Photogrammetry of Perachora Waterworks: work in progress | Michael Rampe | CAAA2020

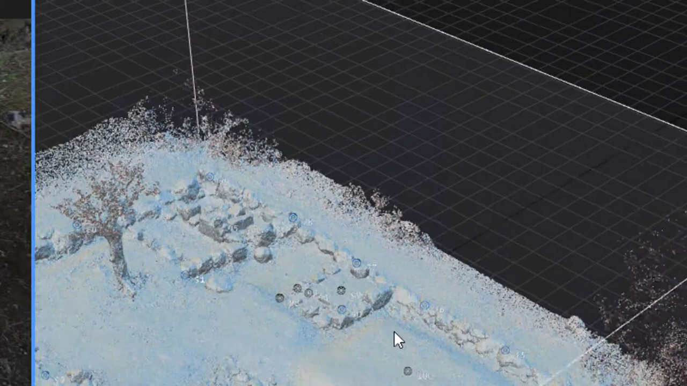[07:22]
So what we have is now a compute problem. The best we can show on graphics card is 40 million.
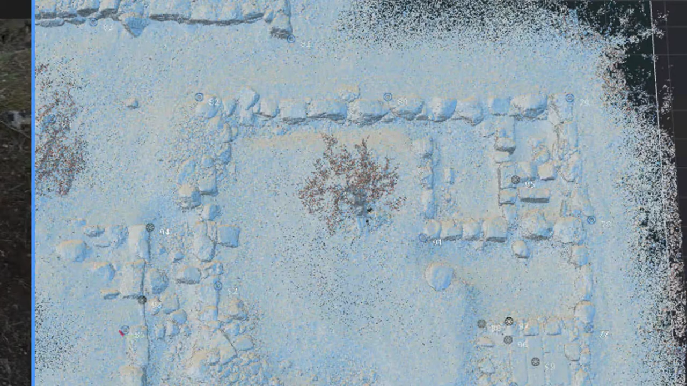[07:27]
So we have something that's 2.1 billion.
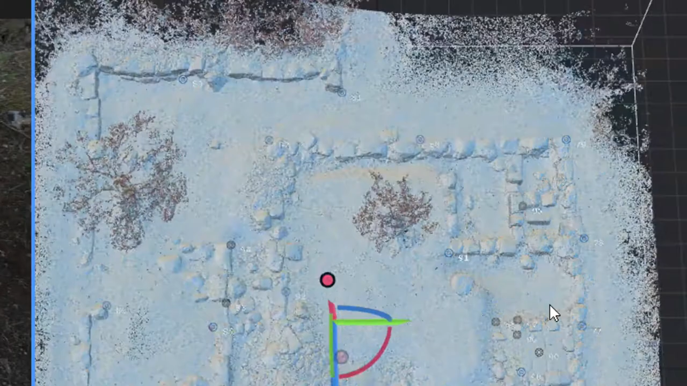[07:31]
So what we end up doing to get around that is we do subcomponents.
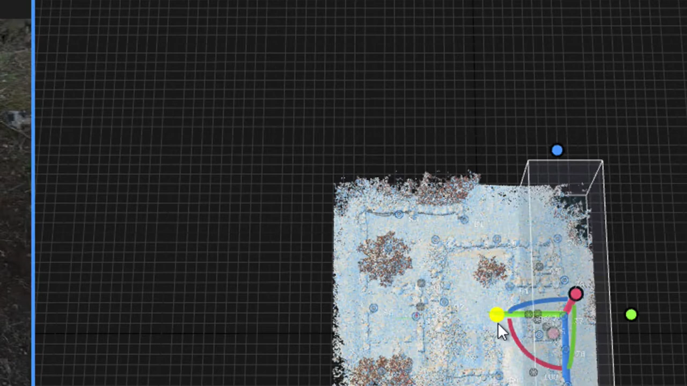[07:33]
So we can now inspect this mesh.
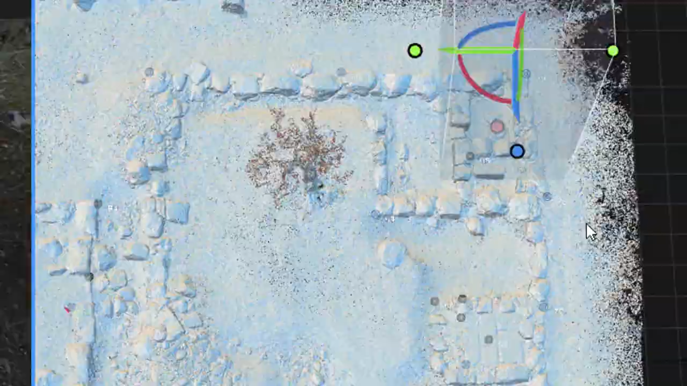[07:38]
But to inspect it at its full quality, at this stage, we need to make subcomponents.
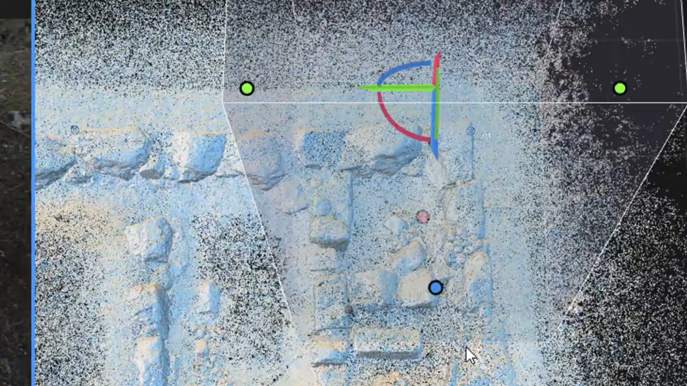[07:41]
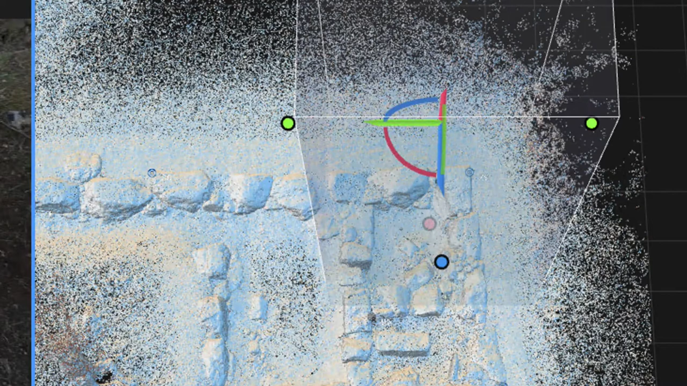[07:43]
So where I can come in here, I can draw a box around quite a small area, and I can create a clipping zone. And once I do that, I will be able to show that. No, it's still too big.
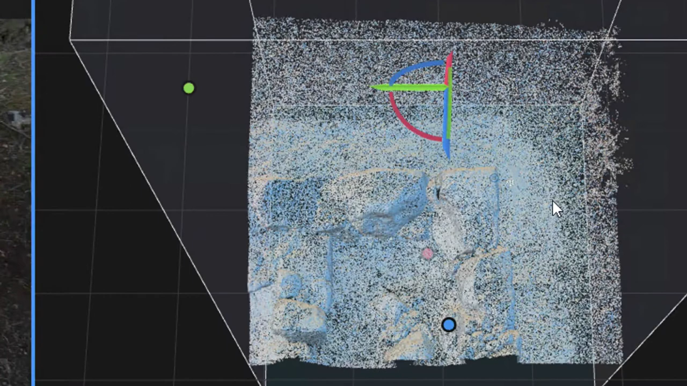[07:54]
So I'll create a bit of a smaller clipping zone again. Keep it coming in. Keep it coming in. Create that from reconstruction. Good.
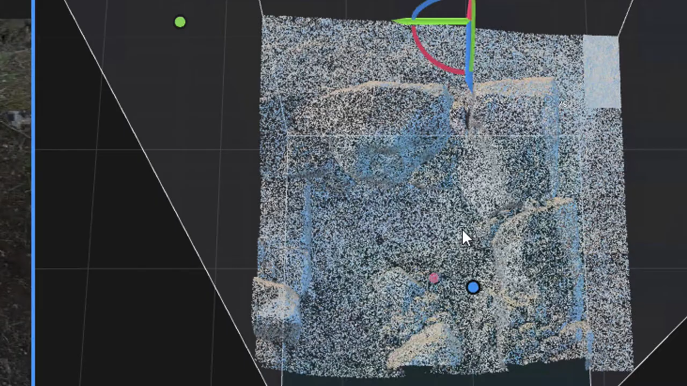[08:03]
So now it's actually going to show me that in full res. And you can see it starts to load in the components. So it's loading in the parts one by one.
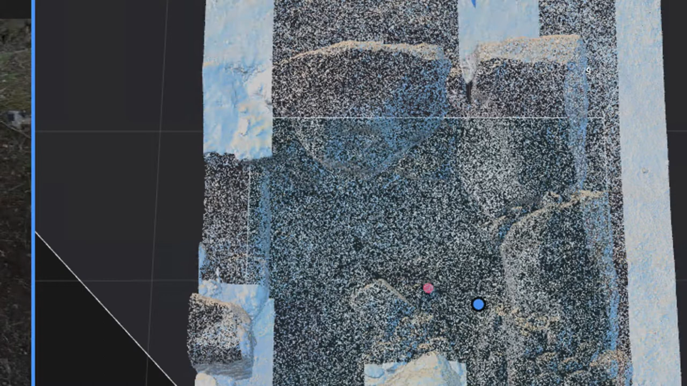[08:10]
So now this small area has 40 million. And that is the same resolution we have at the full site, at the full 30-odd-meter by 30-odd-meter site.
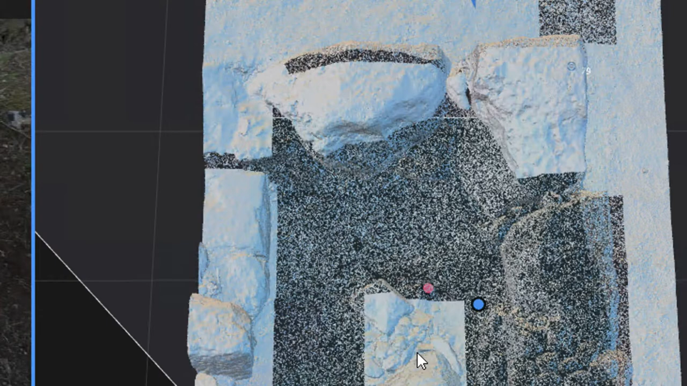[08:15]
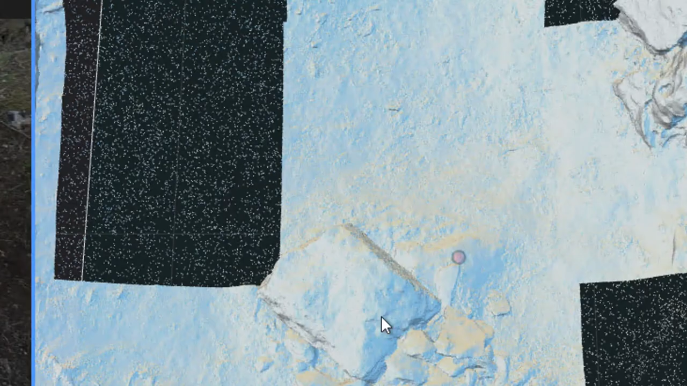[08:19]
So if you actually can now see the resolving power of this as a process,
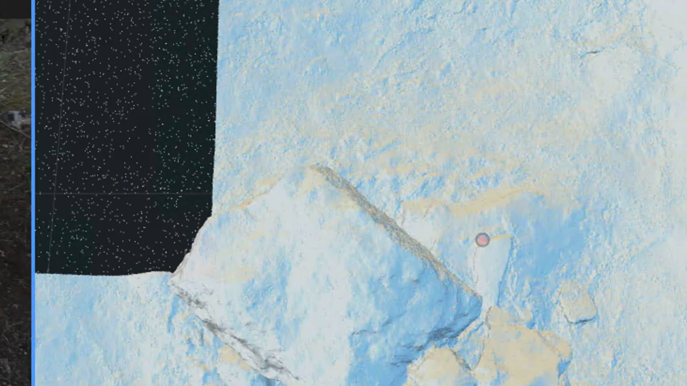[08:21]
every individual pebble, every individual part of this site. So that's something that took 12.9 days to process, to create this model.
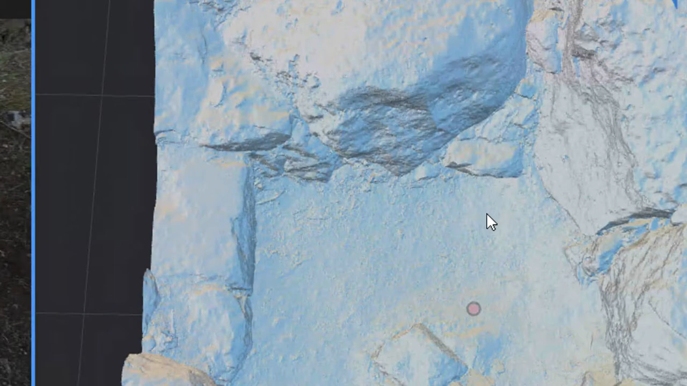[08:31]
But it worked. It created it. It's saved on disk. We now have that as a data set. Then the final one is to project the color onto that model. So we then unwrap it into textures.
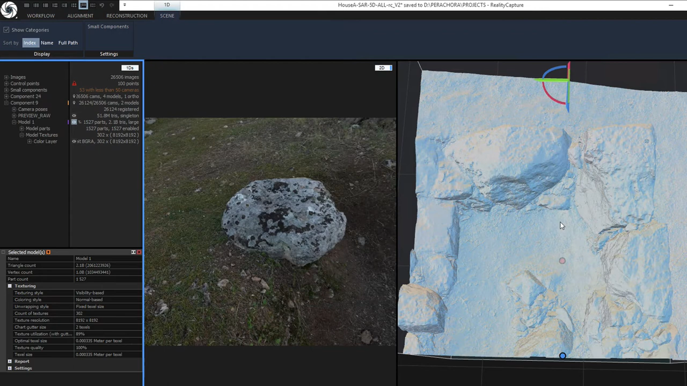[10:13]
It didn't crash. Three weeks processing work that we got to the end and we saved the model. So this is our new facility and we can deploy this across a range of projects. So always interested to talk new projects. Okay. So let's have a look at the final color that we got. So, so I've created a new clipping zone in a, in another region. You can see reality capture is quite a powerful piece of software, but it does load things in component by component. So you can see individual components sort of turning color.
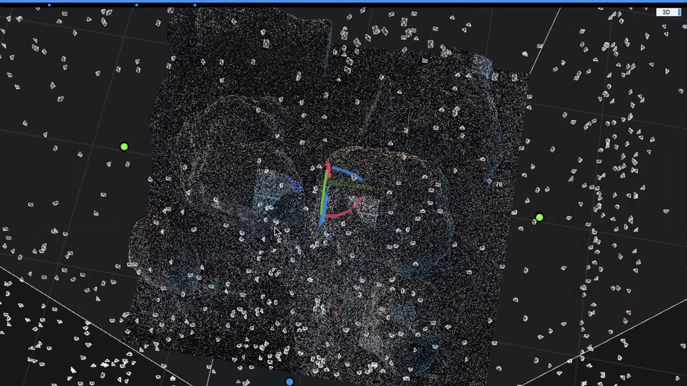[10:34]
That's what it does first. So it's loading in the UV bits and then it will color it at the end of this process.
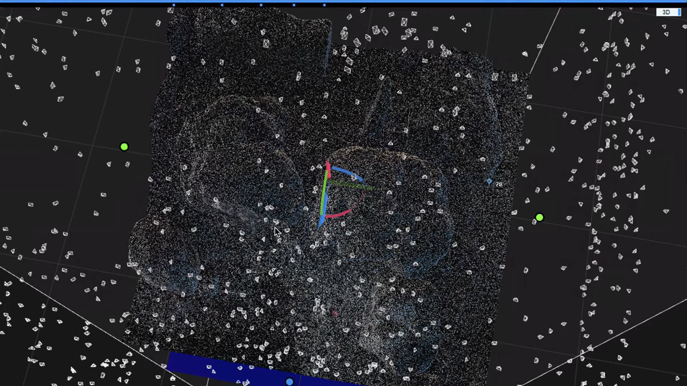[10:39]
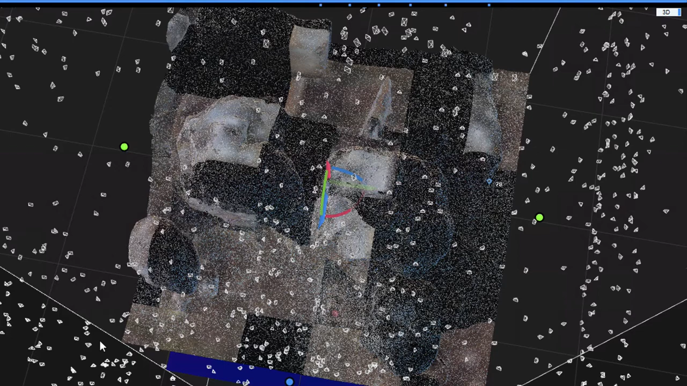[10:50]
Okay.
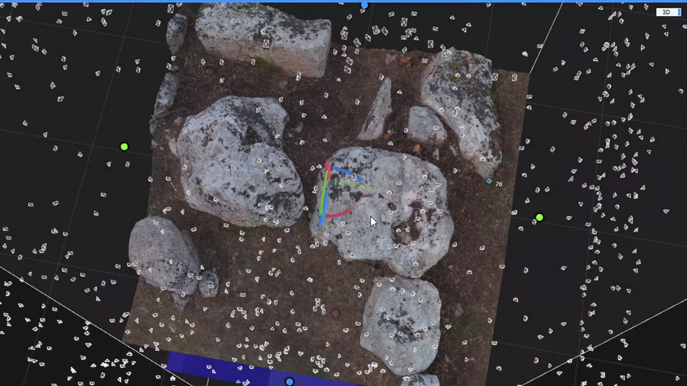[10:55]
So that took about five or 10 minutes just to get to this level where it's now drawn that.